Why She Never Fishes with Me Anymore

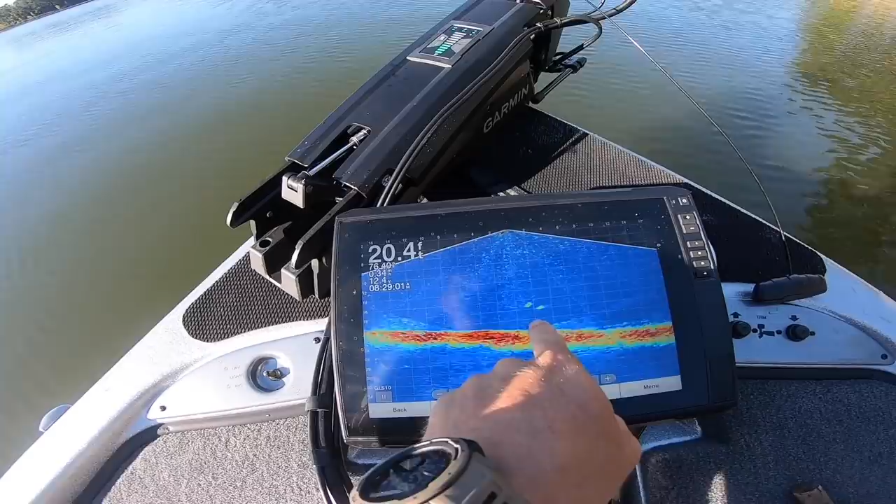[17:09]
On screen: depth 20.4 ft
don't know what they want but they are on the move that's so crazy oh god